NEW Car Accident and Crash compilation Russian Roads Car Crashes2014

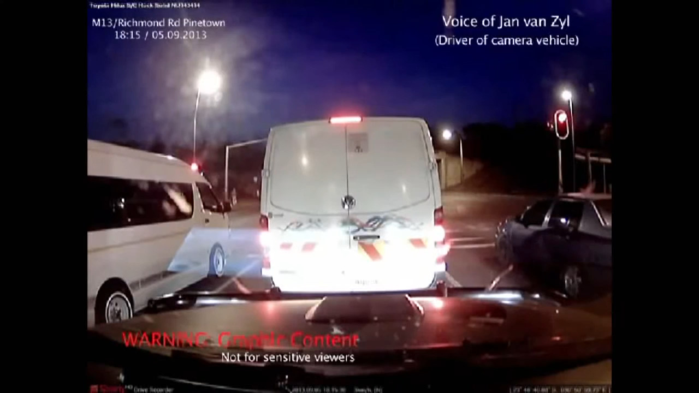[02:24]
It just like took everybody out in front of us. So I'm very shocked. I can't believe that I wasn't there. It's just thank you to the Lord. I mean,